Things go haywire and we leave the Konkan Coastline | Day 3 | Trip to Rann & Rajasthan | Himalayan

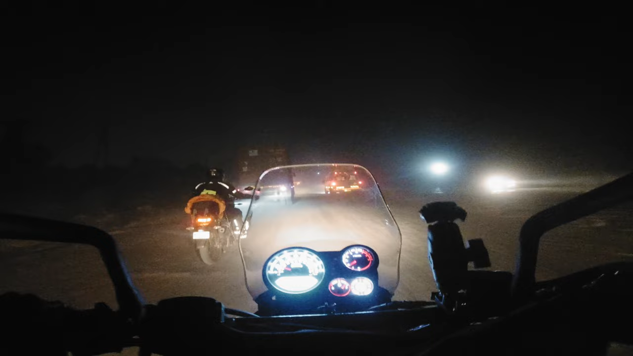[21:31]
GPS is showing we have 2 hours and 45 minutes left. It means around 9:45, 10 o'clock we should reach. We abandoned the Konkan coast
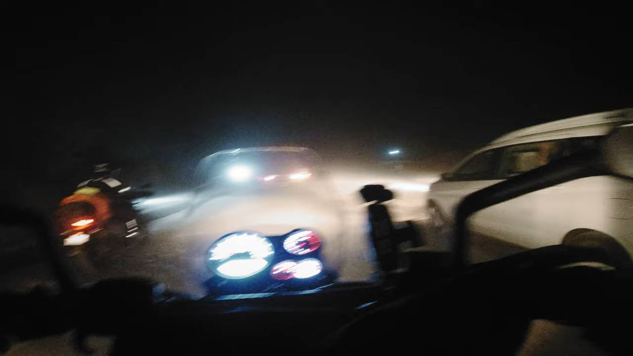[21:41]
route because the roads were bad and we would not make it in time on that. But now look at the state of the highway. Oh my God, so much traffic, horrible road, a lot of dust. Now I think we should have stayed in the Konkan coast early. Pathetic, man, pathetic highway. Anyway, we have booked a place, a dormitory for tonight and tomorrow night. Just when we got out for chai, we checked the damage control on my armor. Jacket sleeve is torn. My riding pant left in knee is torn over the knee pad and below. But luckily nothing happened to me, man.
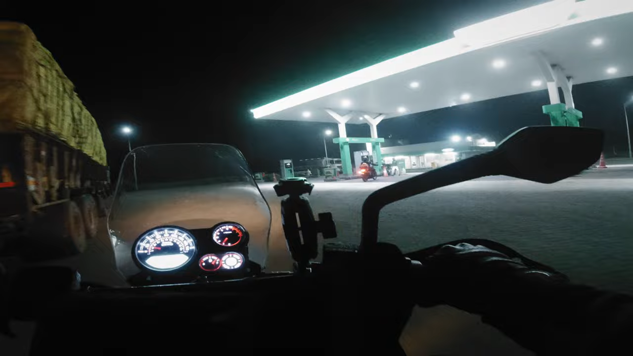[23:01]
And completely away, completely fresh, took only a fraction of a second for us to fall and did so much of damage to the bike. See, that guard is broken, glass is broken, this light clamp is bent, crash cut took a heavy beating,
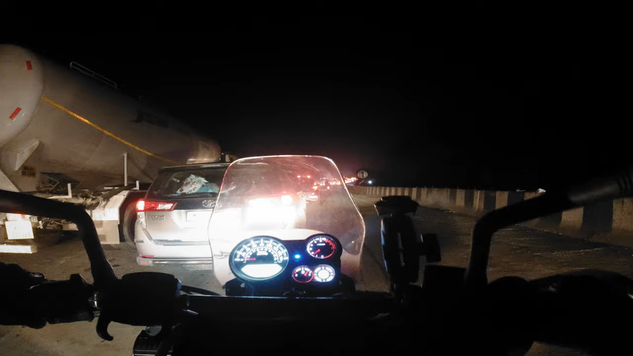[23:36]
Oh my God, I don't know if we'll be able to reach or not. Because of our long travel suspension, we are able to climb this bund. I don't know if camera can pick this up and see the depth of it.
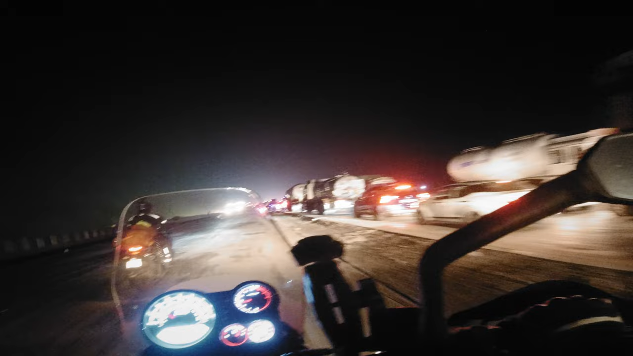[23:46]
It looks so difficult. I was very scared and skeptical, but easily gaadi pulled through it. So local told us this road is still not open, but its construction is over, so you can just go through it on that. So that's why we are trying this route out. I hope we can cross this. Oh man, it's a deep notch ahead and sack is there. Yes. Oh my God, look at this traffic jam.
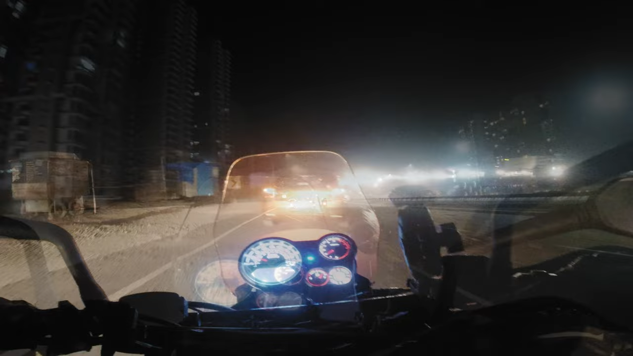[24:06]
Finally, it's 9 o'clock.
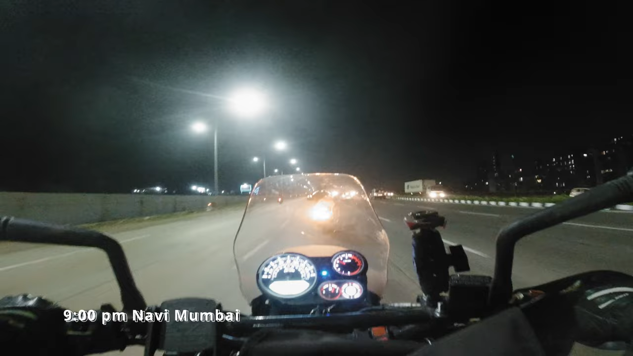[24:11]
The bigger lights, buildings and the roads, a sigh of relief after a tough day. I think we should reach in another 1 kilometer. 10 o'clock already. There's a Royal Enfield shoe in here.